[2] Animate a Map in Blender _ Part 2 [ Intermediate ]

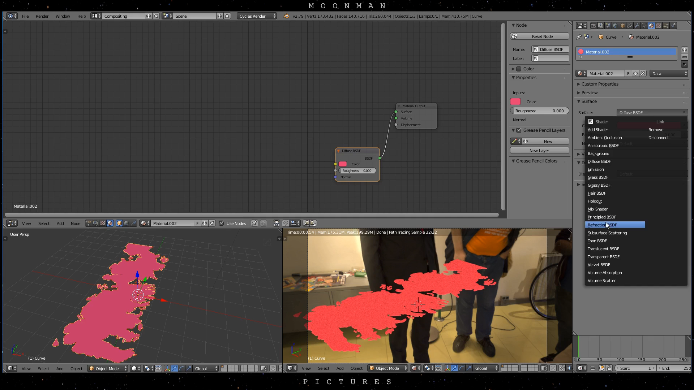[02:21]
Please note that I have Node Wrangler enabled, which allows me to use a couple of shortcuts in a note editor. You can enable and search it in the Add-ons tab in the Preferences.